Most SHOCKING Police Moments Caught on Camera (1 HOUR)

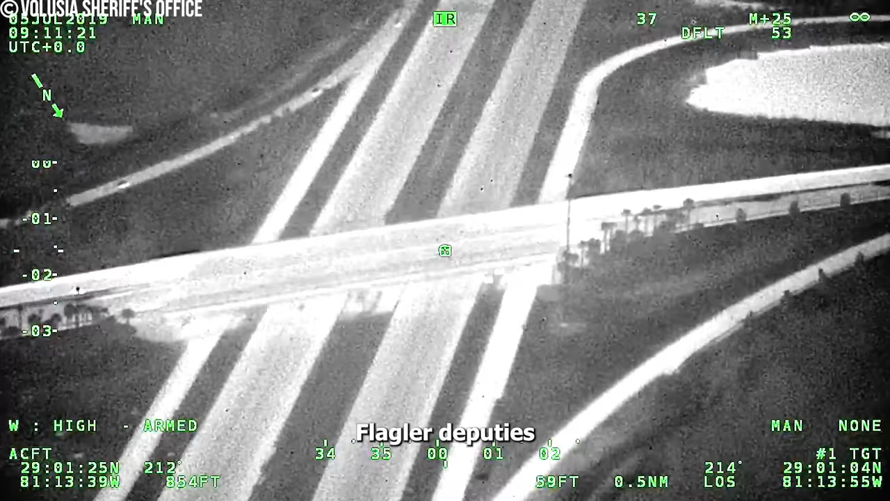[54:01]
Flagler deputies relayed the Mustang's daring escape from an attempted traffic stop on Interstate 95.
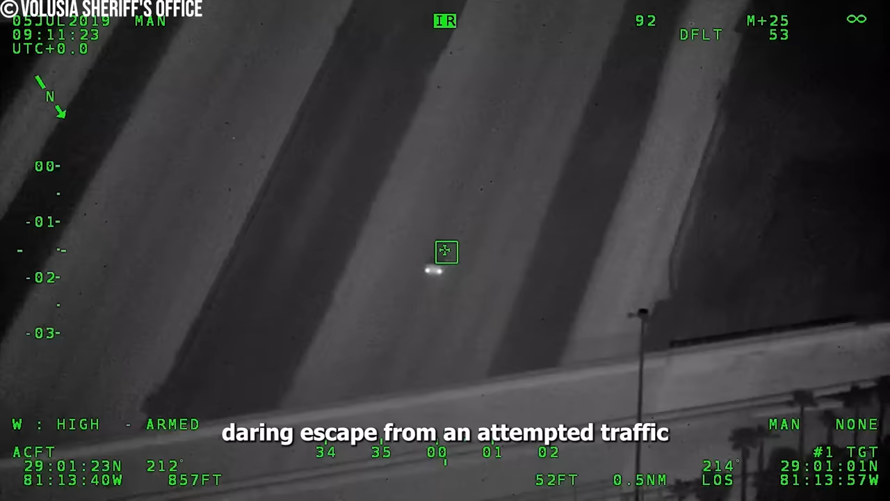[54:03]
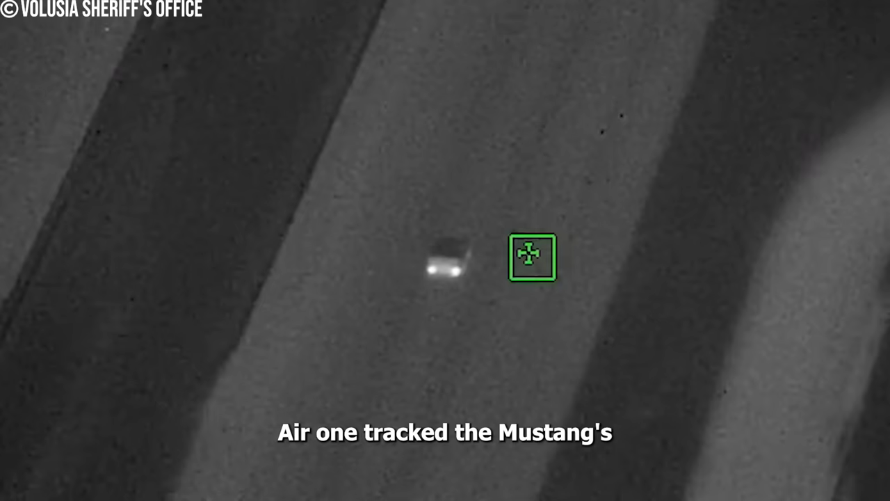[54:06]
Air 1 tracked the Mustang's path onto Interstate 4,
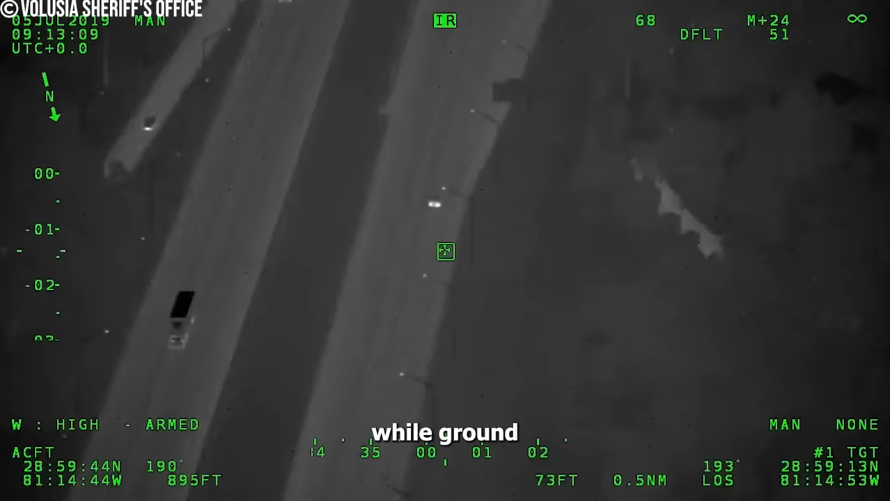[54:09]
while ground units laid a trap with stop sticks at the State Road 44 overpass.
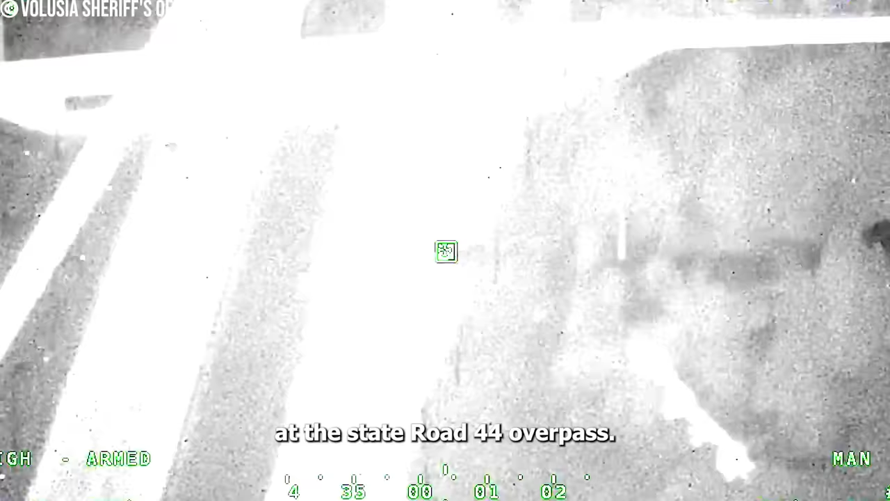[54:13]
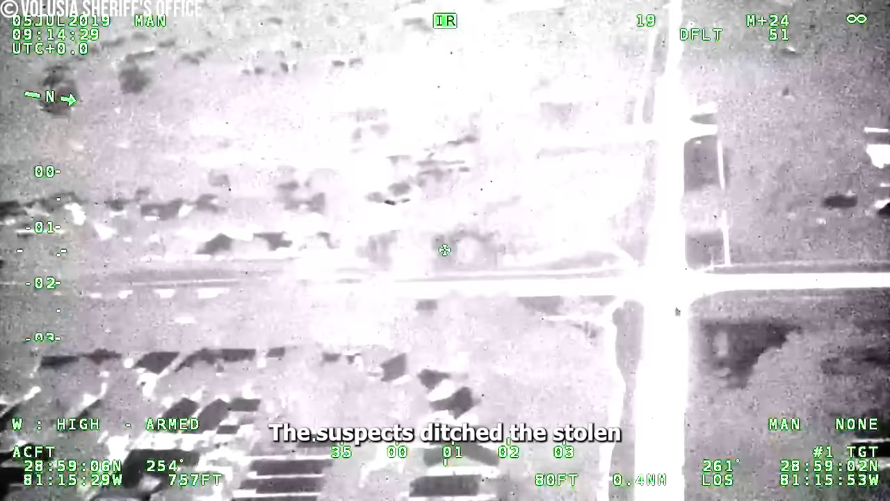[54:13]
The suspects ditched the stolen car near Orange Camp Road, disappearing into the Victoria Park subdivision.
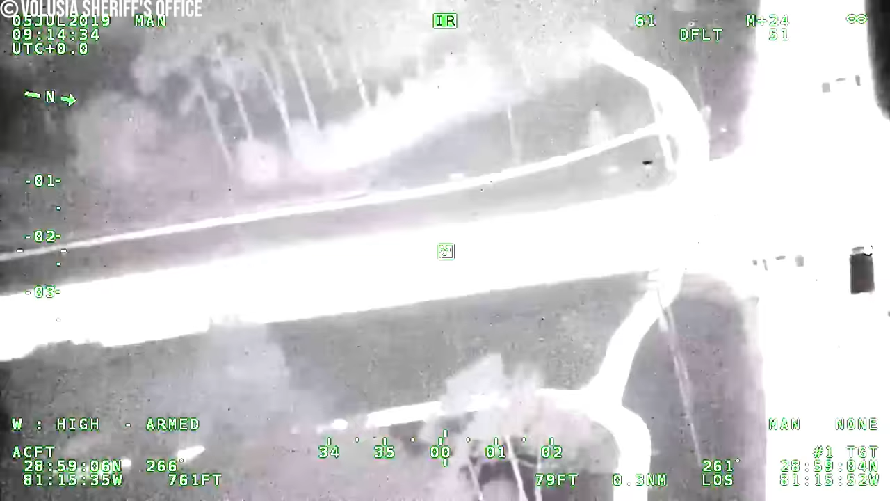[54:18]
Corner of MLK and Orange Camp.